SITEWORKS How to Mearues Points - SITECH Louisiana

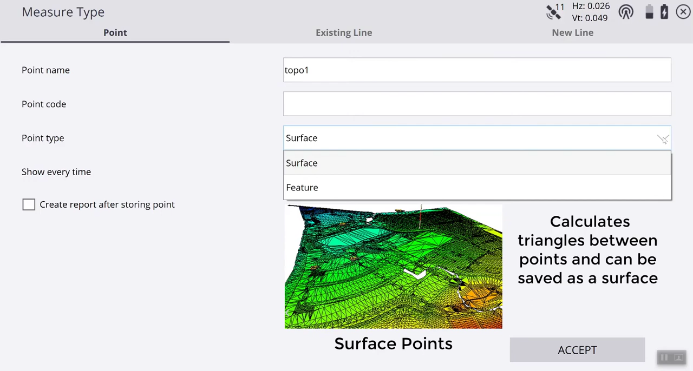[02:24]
Surface is just like it is described, a surface, a topo shot.